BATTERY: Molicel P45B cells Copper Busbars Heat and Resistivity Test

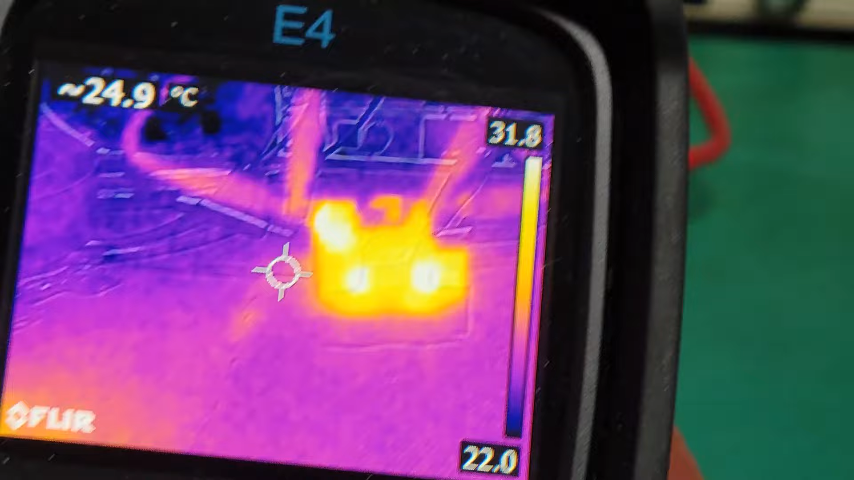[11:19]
On screen: spot 24.9°C
So you see here the two tabs are still warmer. 32 and 31 for this one. Compared to the rest of the bus bar which is at 30. So this is exactly 2 degree Celsius difference.
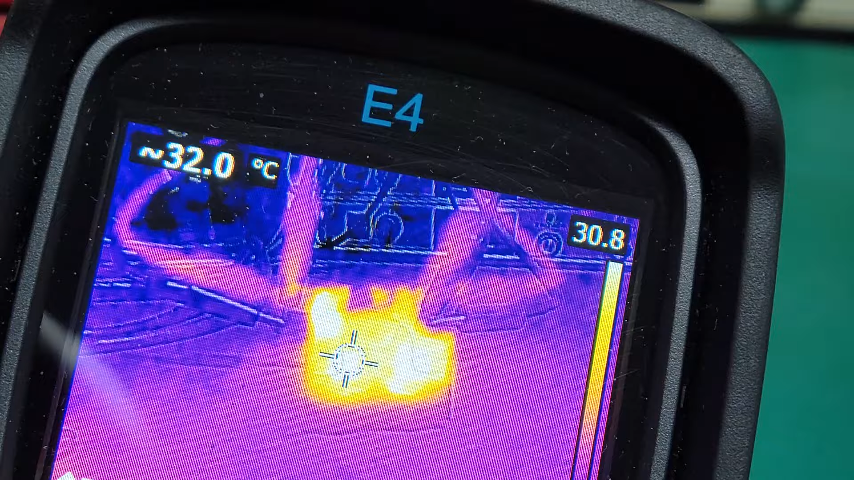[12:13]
On screen: spot 32.0°C
I can double check again and it's 32 degrees Celsius directly at the tab here.